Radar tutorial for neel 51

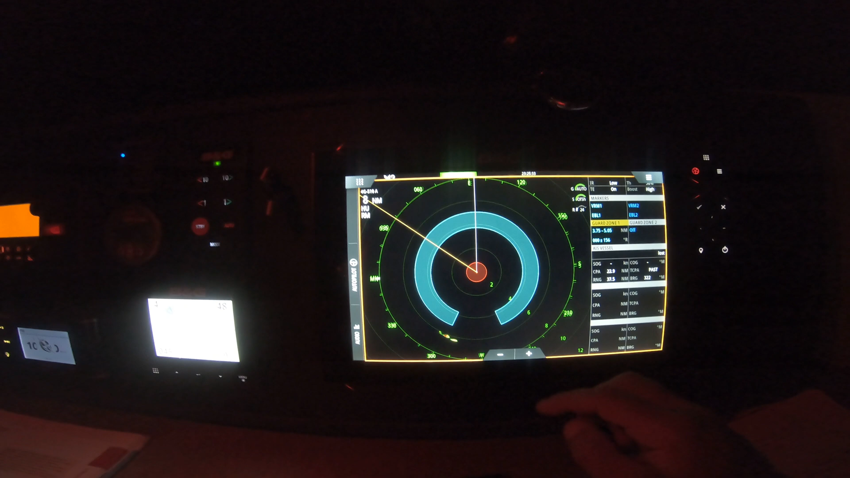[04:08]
what you can do is see this this is the land obviously
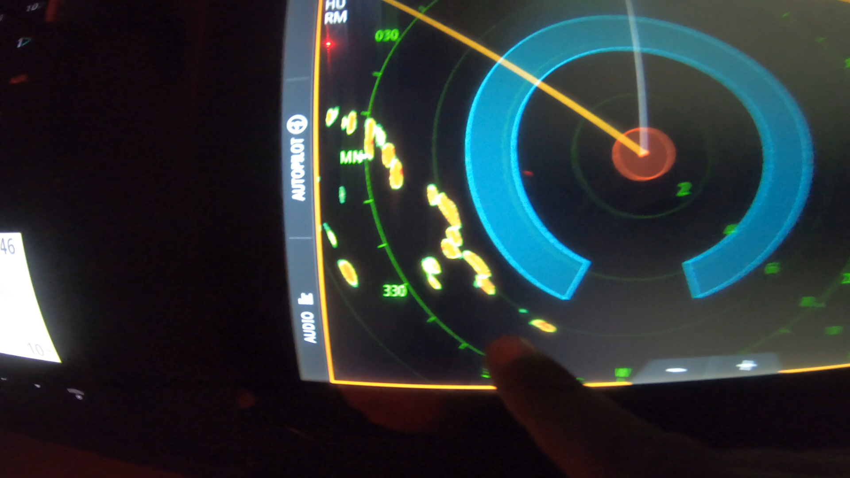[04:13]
showing up here it's a constant target and but say for example I had this red out here somewhere and it was occasionally popping up what I can do is I can
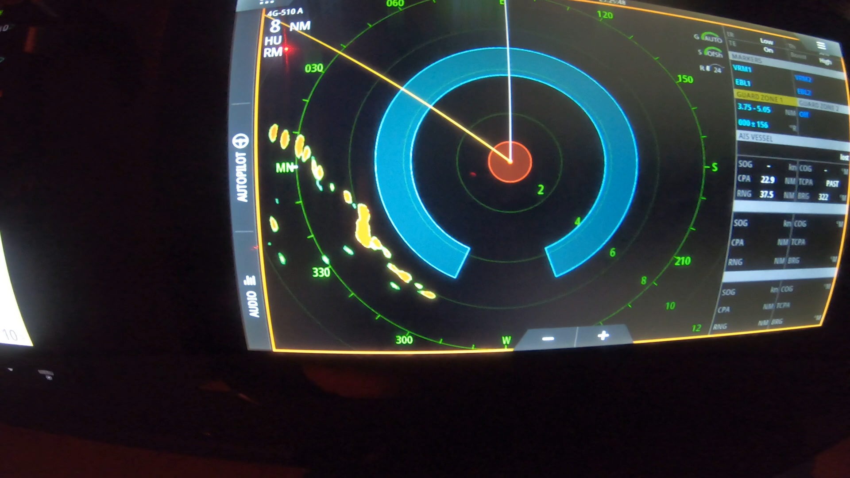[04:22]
go over to acquire targets and you really need to have the cursor touching on something first and then
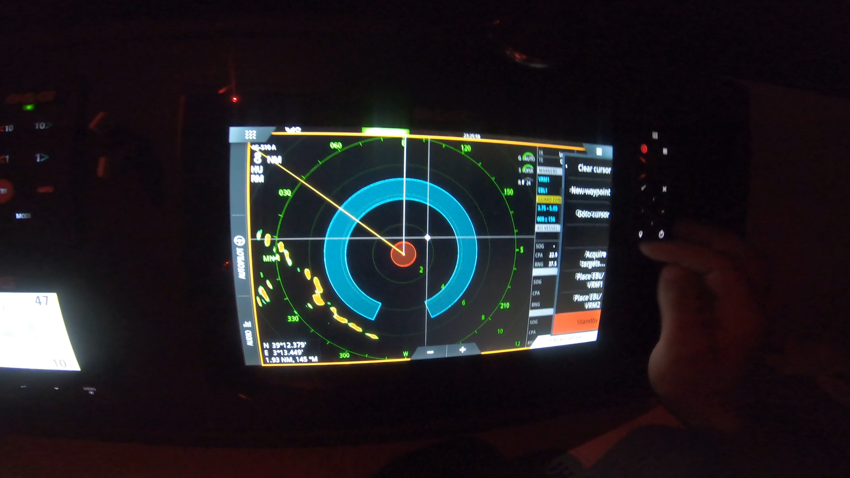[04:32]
you do acquire targets and once you do that you can do finish acquiring and
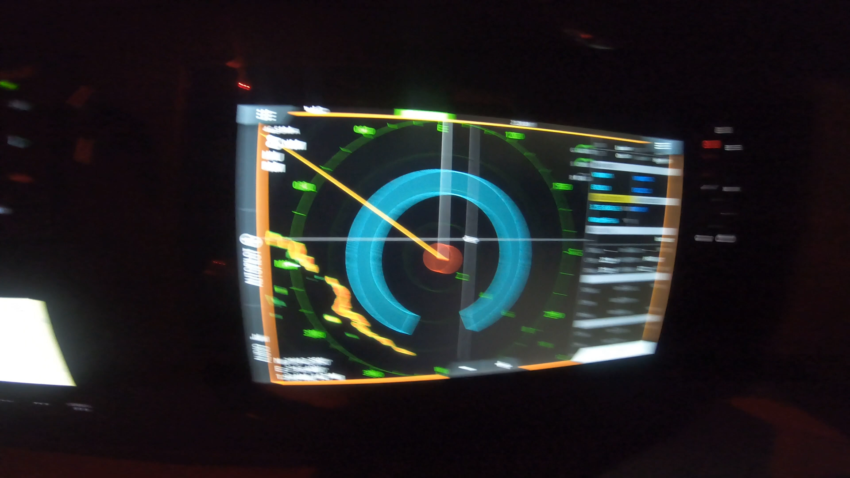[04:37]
it's a thing called Marpa basically and acronyms galore but
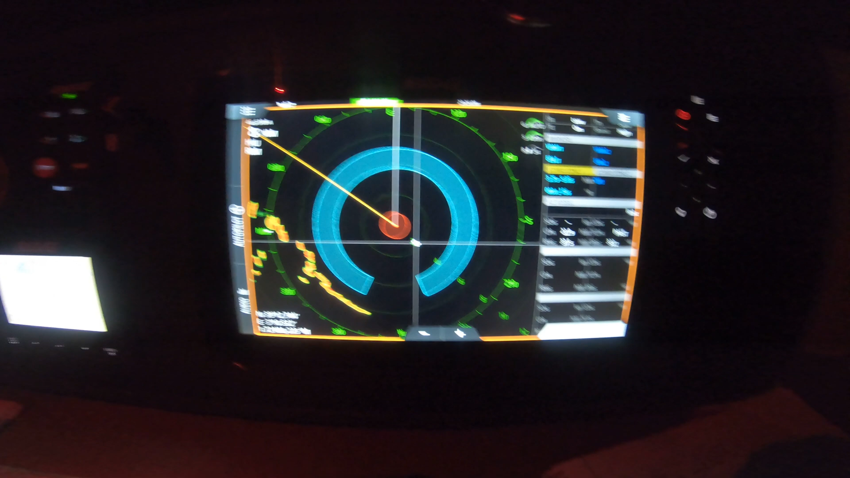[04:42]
what it does it'll calculate and if there is a recurring target there it'll calculate its speed and bearing and you
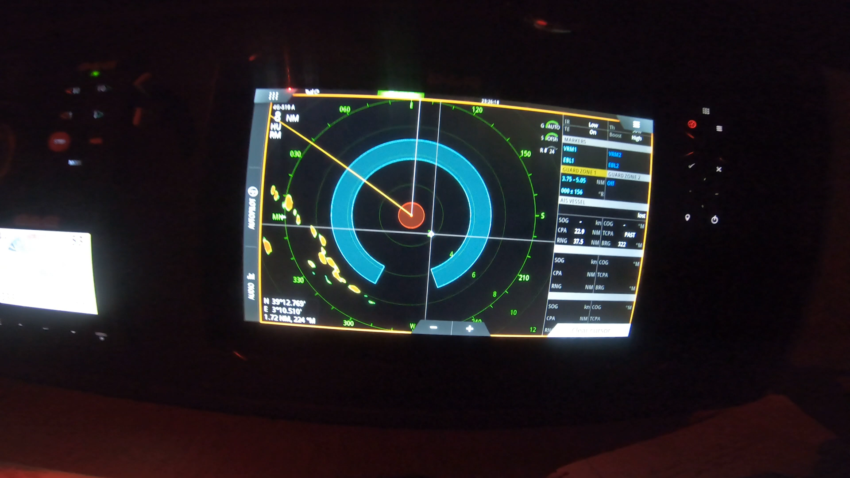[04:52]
can even leave it so ghosts a pattern so you can get an idea of what direction it is so you can see if it's a danger or not pretty sexy stuff in my view and very very handy and now
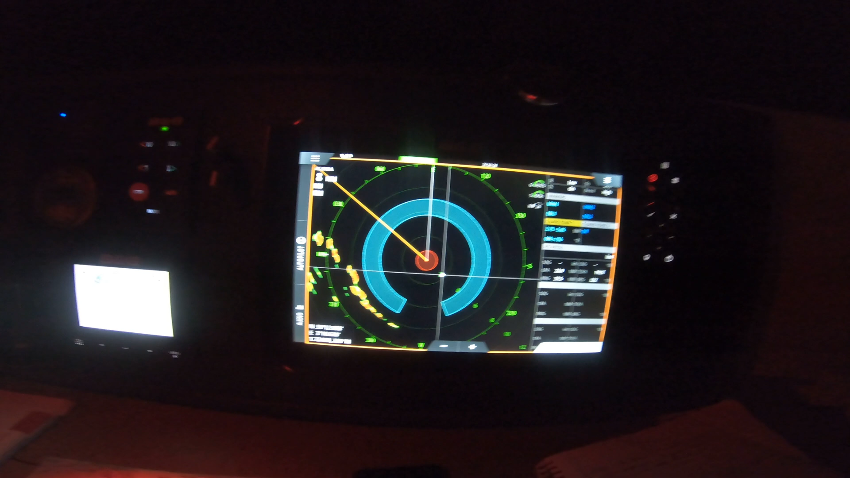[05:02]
if I just go and relax a little bit I can put my head down and if the alarm goes off I know that it's probably something I should pay attention to